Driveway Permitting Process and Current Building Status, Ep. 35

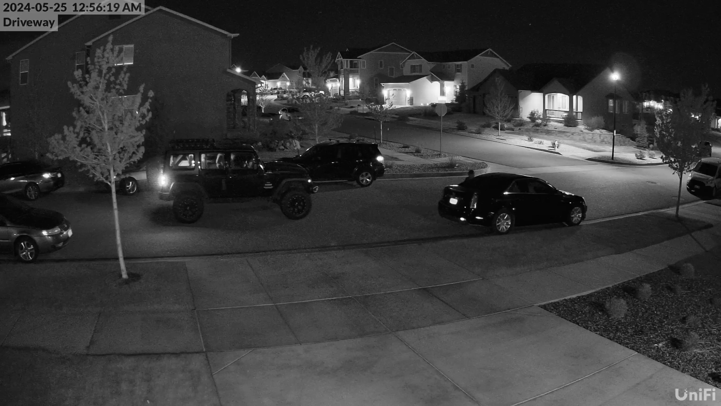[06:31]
we had people trying to break into our cars on Saturday night and that was caught that on video I'll kind of show you a little clip of that here so just reminding me how crazy this world's getting I know the economy is crazy